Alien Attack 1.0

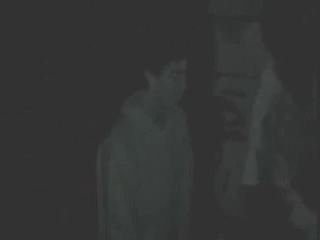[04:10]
They seem to be arguing, but I think that's normal for them. I don't know where they got those beards from. What are they doing?